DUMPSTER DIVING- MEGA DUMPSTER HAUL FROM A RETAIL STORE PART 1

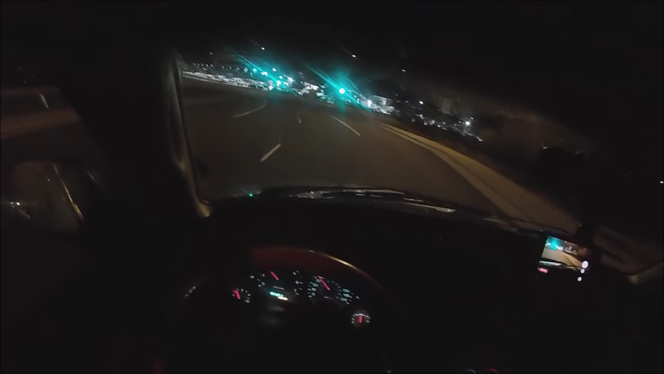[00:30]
We're gonna check some Burlington and some Ross. See if there's anything new in the dumpsters.
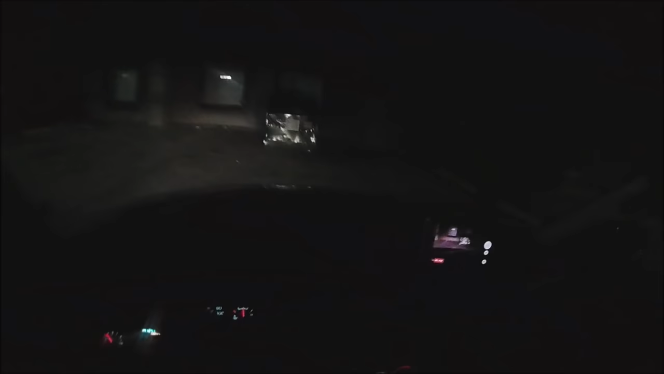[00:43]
So let's going through stuff. We're gonna check these dumpsters though and see if we can find anything. There's boxes in there.